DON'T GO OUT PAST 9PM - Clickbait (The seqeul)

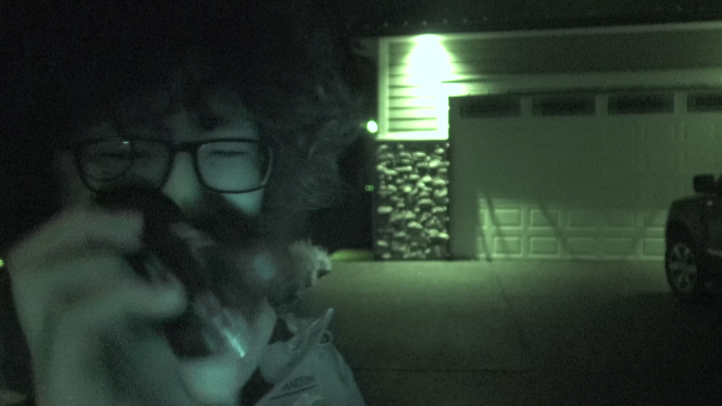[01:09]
Yeah, look. That's fake night vision. It's not. It is. It's not.
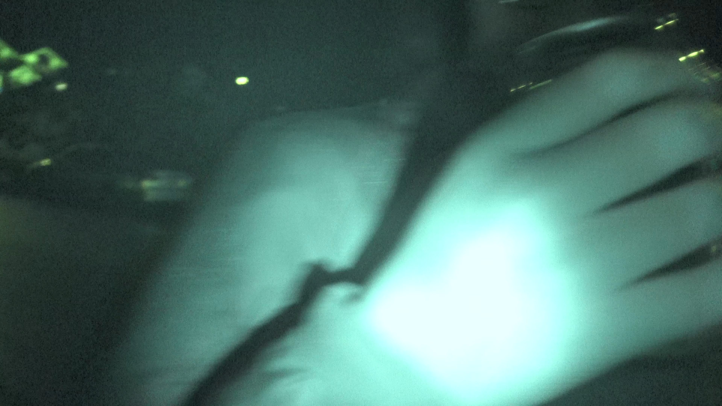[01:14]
If it's a pitch of black, then it's fake. Oh, wow, that's even more better. Can I film in this, though?
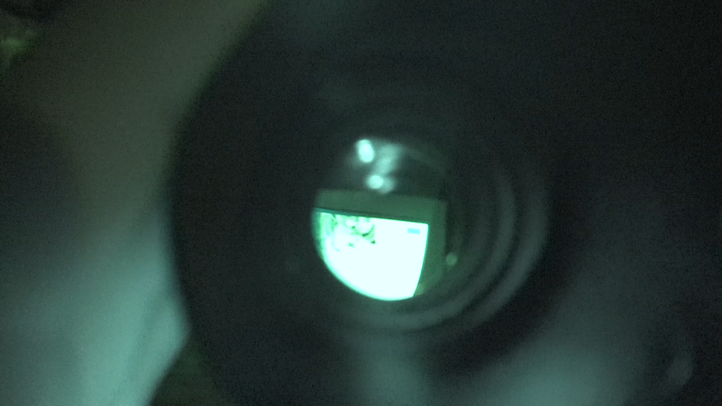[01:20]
Kind of. Kind of. That's cool.
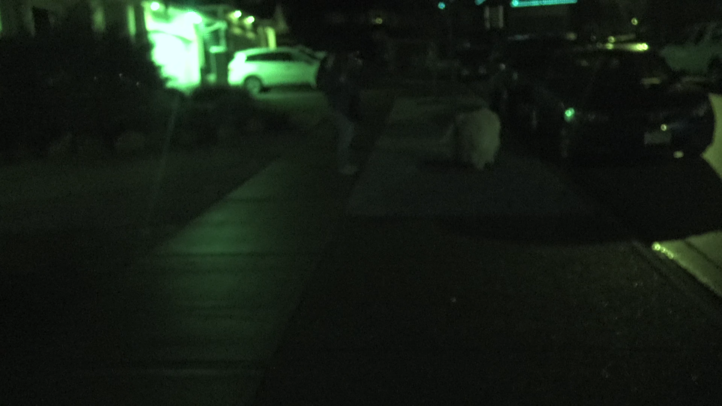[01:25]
It's at least just a rope. Yes. Fake night vision. Mine's not fake. It's just bad.
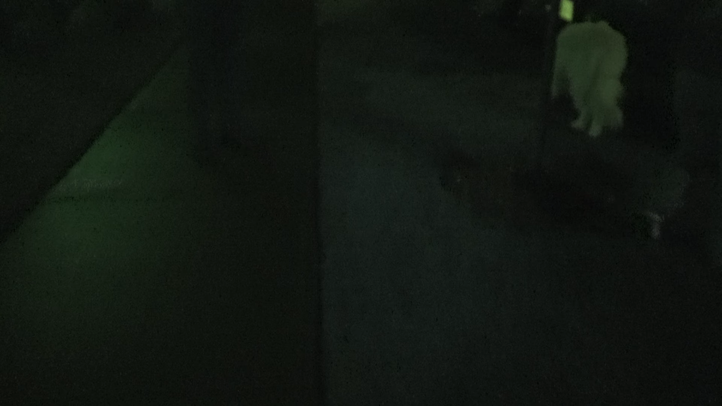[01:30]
It's fake. It's not fake. It senses light. Tell her my night vision isn't fake. It's actually not. I've got an IR LED on the front of it. It's not as good. Have you seen Louis' though?
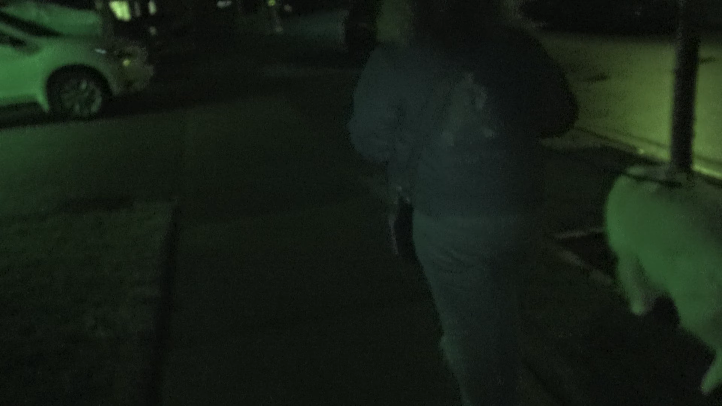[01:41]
No. It's dope. I don't want to see yours. That's IR IR. Holy shit. Are you legit vlogging right now?
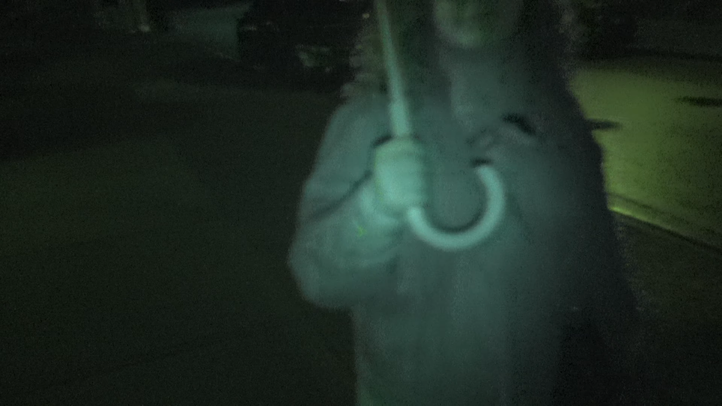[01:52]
Yeah. I'm a vlogger now. It's clear, too. It's like military grade.
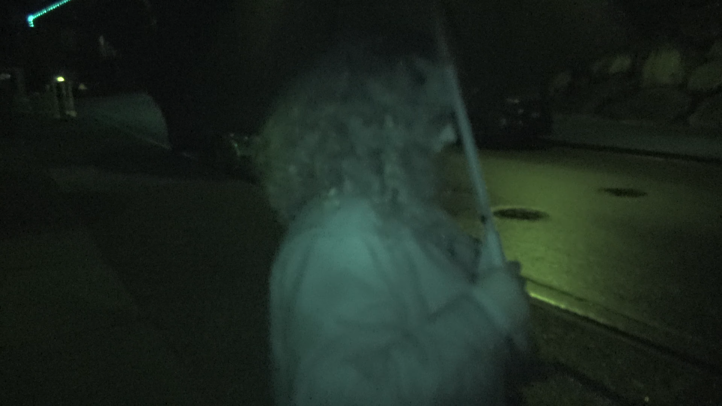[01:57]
Yeah, it is. Nice. We got the military. Oh, he pissed again.
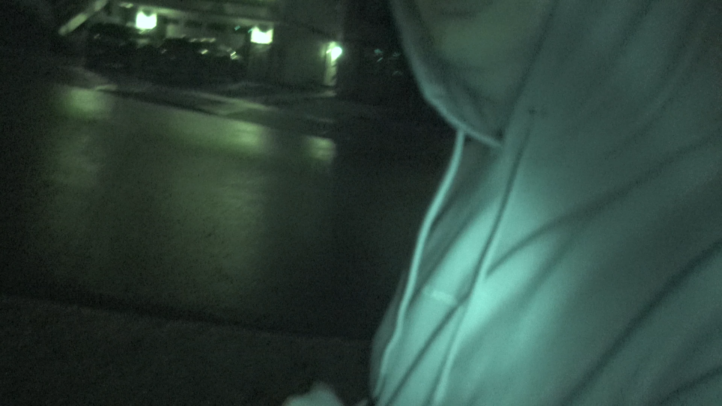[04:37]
Put it on the light again. I'm gonna see how much it illuminates. Wow, that's pretty illuminated. Actually, do it again. I wanna see how much...
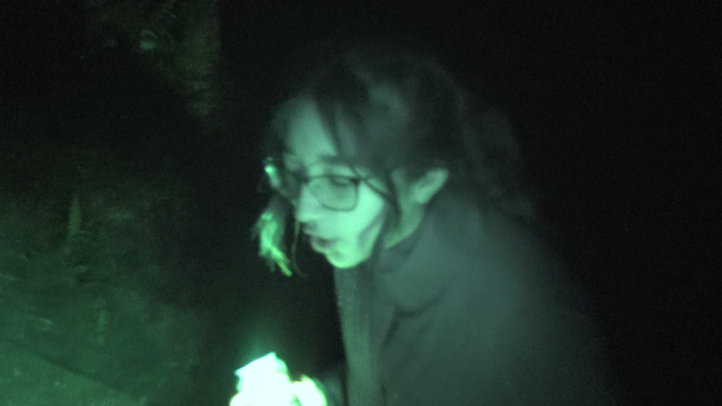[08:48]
Well, that's because this is digital and that's not optical. But I can rape too. I know, but like, what's the point of it? Good job. I don't wanna drink some of them. Let's look. Let's get a look at that forest over there. Wow.
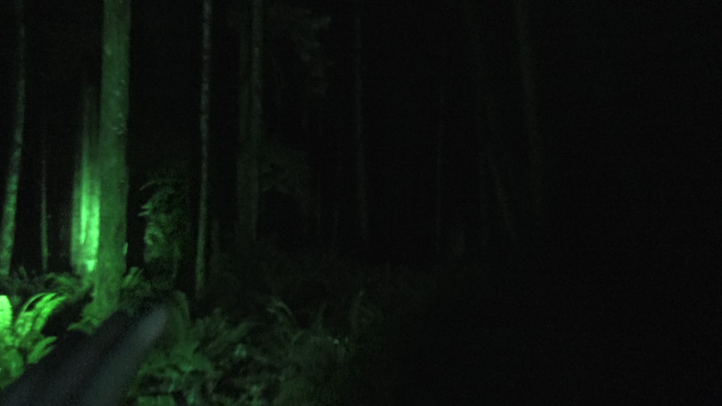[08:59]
Amazing. Let's turn off that night shot. We can get a real... A naturalistic look. That's what it really looks like.